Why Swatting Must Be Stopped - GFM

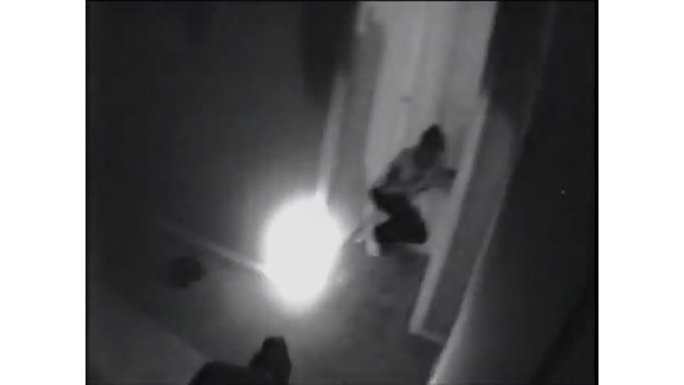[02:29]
When the police entered the residence, one officer threw a military stun grenade into the crib of a sleeping toddler, putting the child in serious condition and a medical-induced coma.
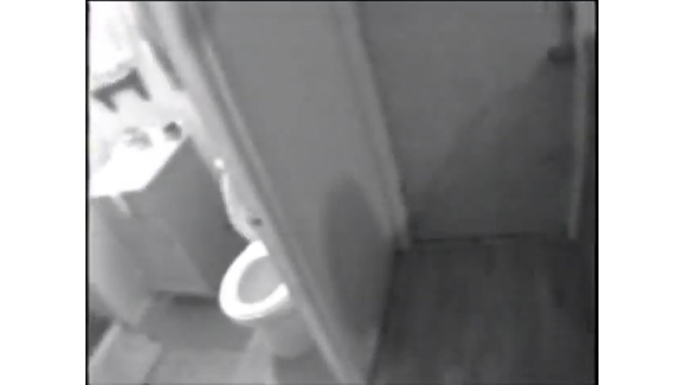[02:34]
No drugs or weapons were found in that house.